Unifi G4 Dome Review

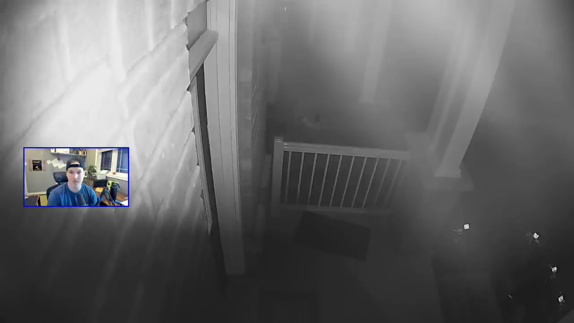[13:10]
It's just a piece of clear plastic. And it's giving us a very bad picture. Really, it would be hard to see anybody walking up to your step. You may get their head. That's about it. Let's go ahead and turn the infrared off and see how it looks. My street is fairly bright, so we may get a good picture. So I'm going to go to general and then I'm going to adjust the picture.
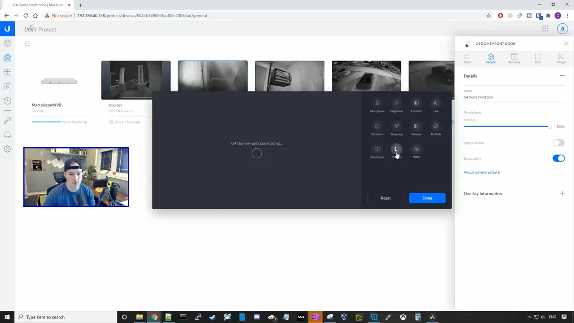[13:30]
And then here, we're going to go to infrared. Instead of it being on auto, I'm going to turn the infrared off.
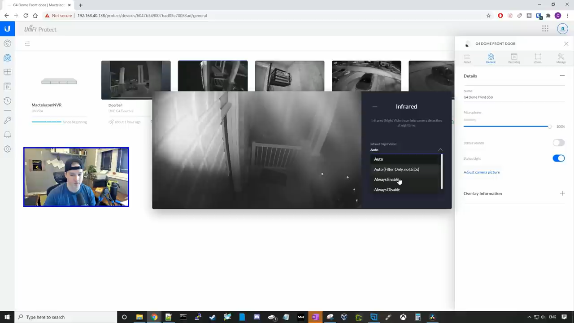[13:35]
So we're going to always disable. And we can now see most of the front step. I'm going to go down.
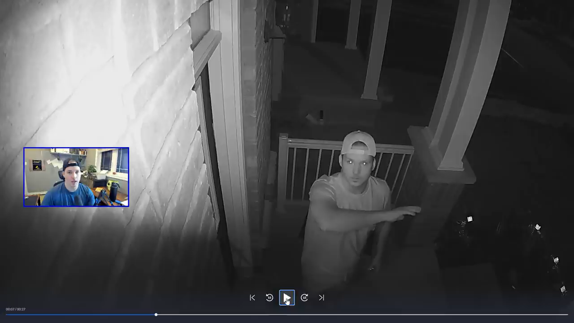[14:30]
And it doesn't look too bad. The infrared, yes, is bright against my wall, but you could clearly see my face. One other thing to test out is the audio quality on here. I just said test one, two, three, four, and you guys will be able to hear that. Test one, two, three, four, five, six, seven, eight. And the audio quality on it isn't too bad either. Now let's see what it looks like with the cover put back on and me waving at it. And here we could see me waving at it with the cover put back on.